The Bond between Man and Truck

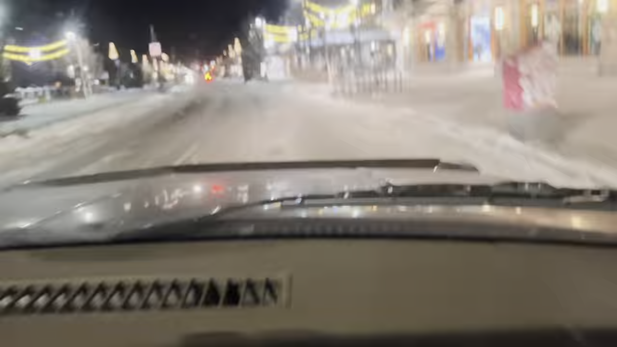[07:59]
Well, here we are in Banff. Just leaving.
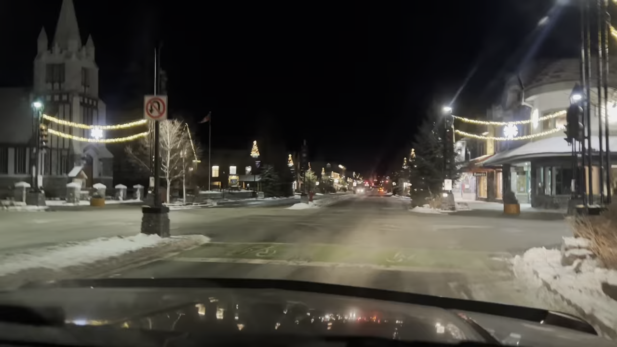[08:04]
It's beautiful here. Is this Wolf Street? Yeah. We turn right here. It's a little Christmas town. Banff's kind of cool. Not much going on.
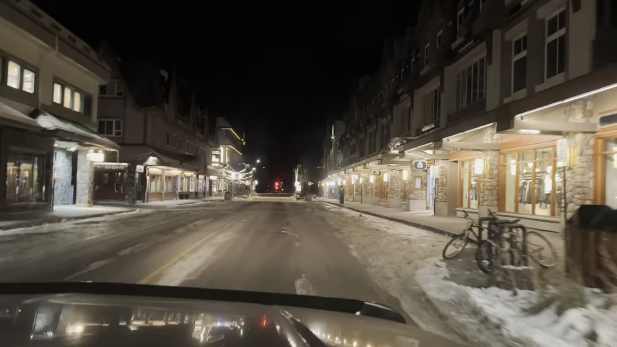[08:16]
Pretty early. So we're kind of wondering what this is up here, friends. Kind of like some kind of freaking avalanche control or something. Freaking thing.
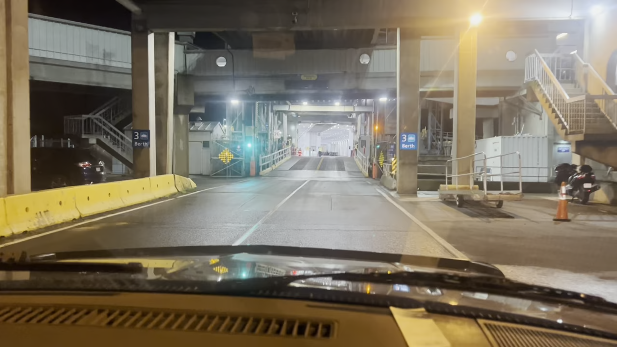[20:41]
oh boy oh boy well friends what a journey this is us rolling on to the ferry at Duke